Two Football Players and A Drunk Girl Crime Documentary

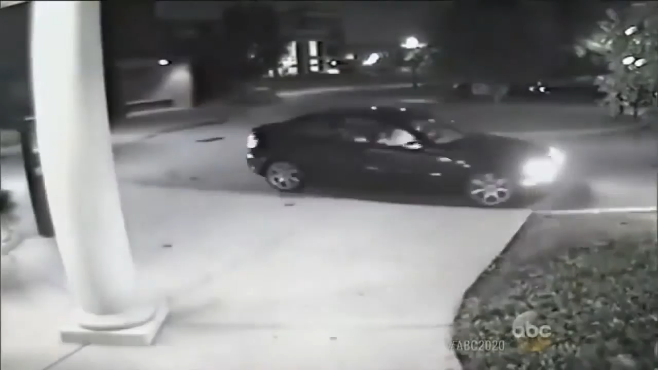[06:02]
What they find instead is a Vanderbilt video like no other. They were reviewing hours and hours when they found, obviously, some alarming footage. So whoever broke that door broke this case open. In this exclusive security surveillance video, obtained only by 2020, we see Brandon and his inebriated date pulling up to the dorm.